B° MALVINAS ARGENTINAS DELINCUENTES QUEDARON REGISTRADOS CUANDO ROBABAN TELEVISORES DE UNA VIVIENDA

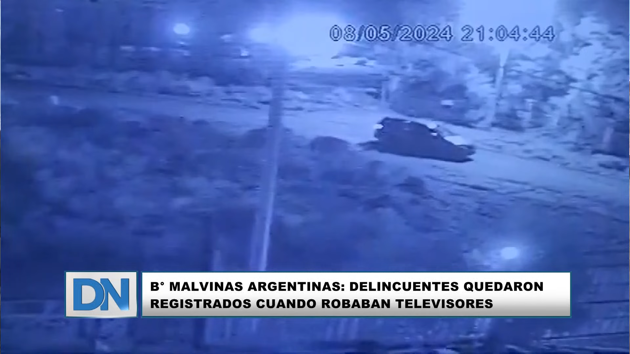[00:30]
Tras llevarse los elementos, el vehículo aparentemente los deja. Luego de ingresar a la vivienda y llevarse el televisor, los pasa a buscar. Los delincuentes escaparon calle arriba. Los vecinos dicen que no es la primera vez que roban en este sector. Ya se habían dado algunos robos a finales del año pasado.